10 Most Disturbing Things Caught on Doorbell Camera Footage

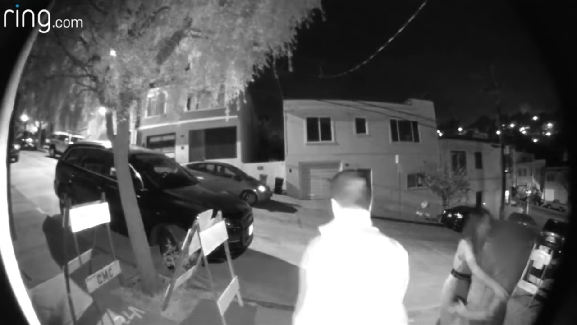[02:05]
This next clip is the living embodiment of how things can drastically change in the blink of an eye. The ring cam shows three friends ending their evening after a night out. While in the middle of giving each other hugs and saying their goodbyes, a man with a gun sneaks out from behind the car on the right side of the video. The armed man is wearing a light beanie cap and has visibly long hair done up in braids. He orders the group of friends to get against the wall multiple times and he warns them not to turn around or he will shoot them in the leg.
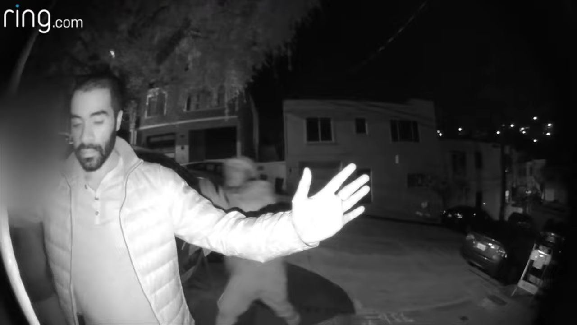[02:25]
He becomes more forceful and begins to grab the victims and orders them to take out their wallets.
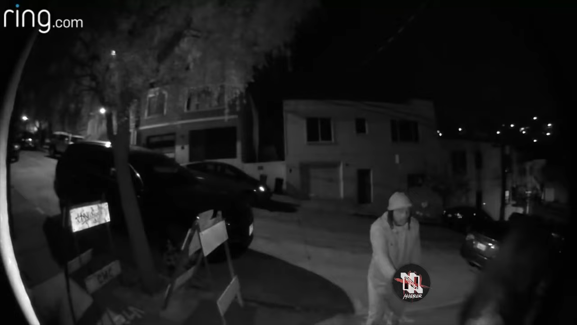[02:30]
He shouts at them to give them all their valuables including their rings, wallets, purses and so on. By the sound of it, this appears to be a straight forward robbery attempt. He warns them multiple times not to turn around and what I can only assume is an indicator that he is going to let them go. Unfortunately, the video cuts away after recording for 60 seconds with no explanation on what happens to these three friends. Before the video ends, we see a vehicle parallel park across the street. This catches the perpetrator off guard and he is forced to leave the area shortly after.
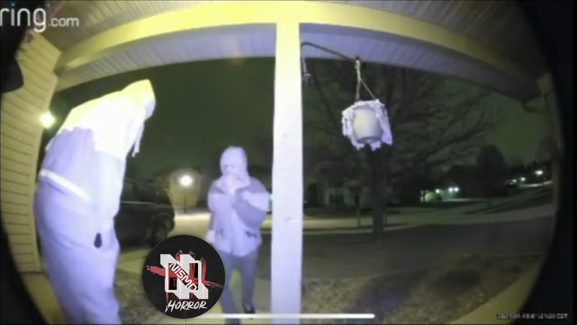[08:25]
Two masked men are seen charging at Trey's door and they are not messing around when it comes to breaking and entering. When one of the gunmen doesn't realize it, the more force he uses to kick down the door, the closer he is to accidentally firing the gun in his own pocket.
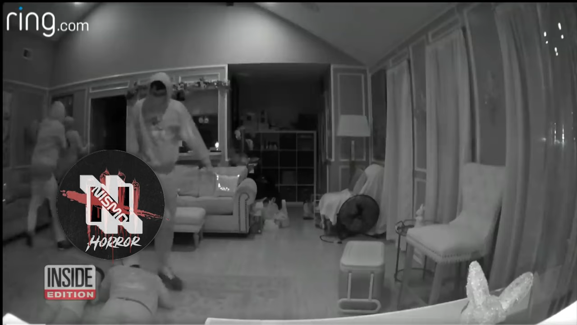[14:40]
And while you're enjoying your meal, you get a notification from your ring cam notifying you that there's activity in your home.
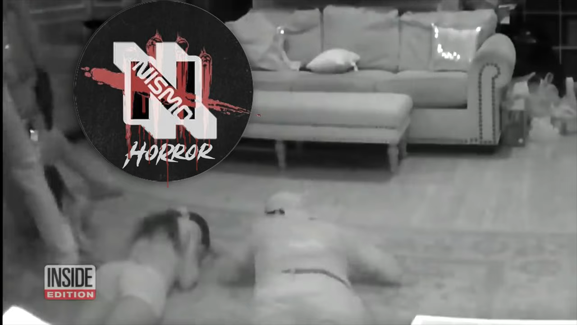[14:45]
Well, this couple receive the shock of their life when they see two masked individuals ordering their children
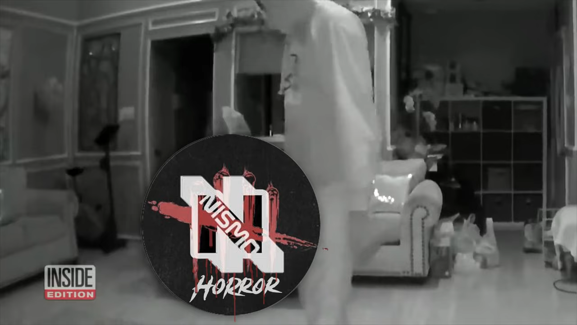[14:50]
to lie face down on the ground while continuing to ransack their house.
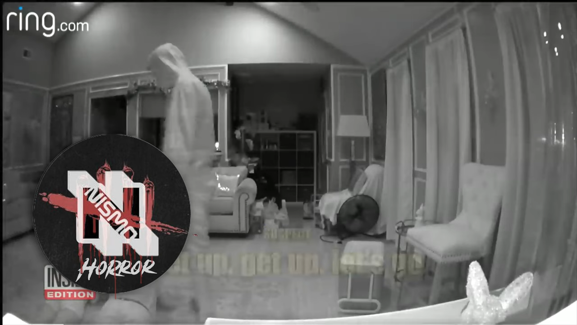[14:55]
The homeowner tries desperately to communicate with the intruders over the intercom. He lets them know that they are being filmed, the authorities have been called, and their neighbors are outside the door.
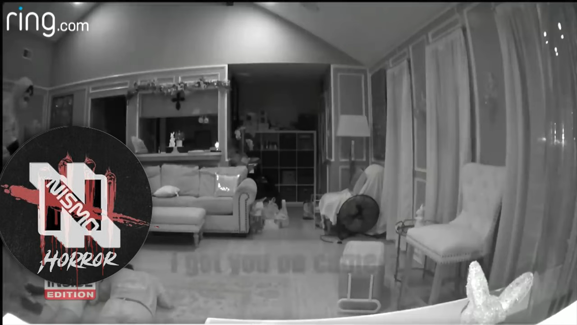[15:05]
Ironically, once the criminals are aware that they are on camera, that acts enough as a deterrent for them to evacuate the home straight away. This goes to show you how crucial a ring cam can be when trying to prevent any unwanted visitors from having complete control in these kinds of situations. It's a brazen home invasion. Two armed men burst into a house in Pasadena, Texas. Three victims are ordered to the floor. Then, one suspect lifts one young lady by her hair and orders her to another part of the house.
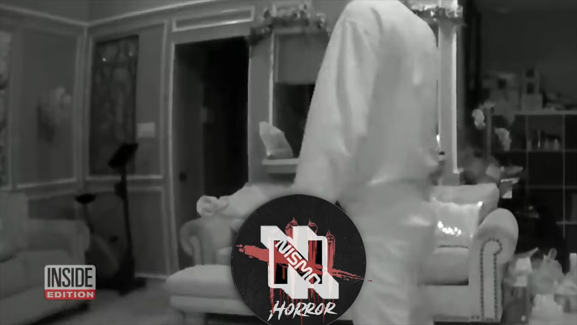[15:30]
Here, here, here. As the terrifying invasion unfolds, the parents, who are out for the evening, watch in horror on their ring camera cell phone app. Hey, who's in my house? I got you on camera. The cops are on their way. The cops are on their way. My neighbors are there. They're calling the cops right now.
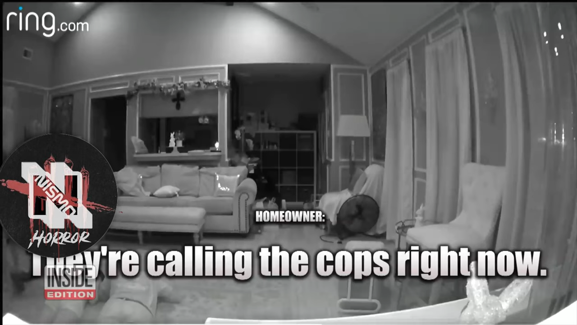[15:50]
Y'all better get out of my house. Y'all better get out of my house now. It is a terrifying incident.
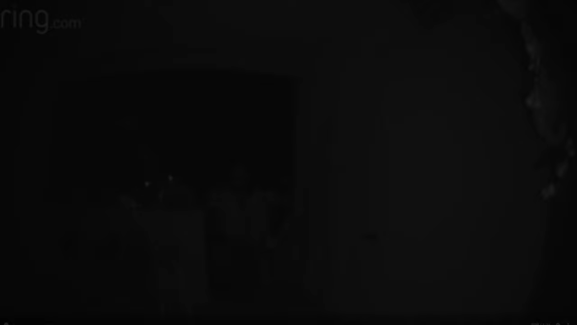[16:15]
This last video is equally confusing as it is creepy. It involves a man who looks to be in his late 30s knocking on the stranger's doorbell late at night. This incident happened recently in December of 2022.
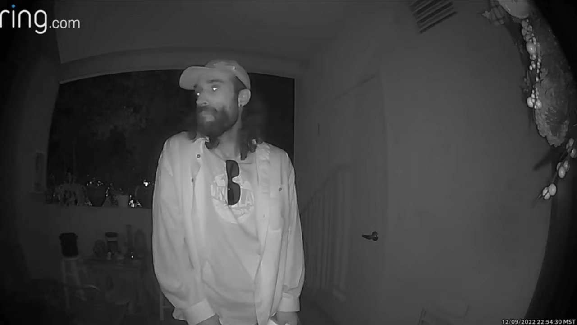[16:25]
This man knocks on the door and waits while the homeowner responds. When the homeowner finally does, the man stands in the camera's view like a deer in headlights and says his name is James. James, followed by the statement that he's looking for a friend named Sammy, last name Sosa. As in Sammy Sosa, the professional baseball player. Judging from the shape of his pupils and his overly expressive emotions, the man is more than likely on some type of illegal substance when he stumbled into this man's front porch. After some awkward silence, the homeowner asks him to clarify the man says James again and that he is looking for his friend.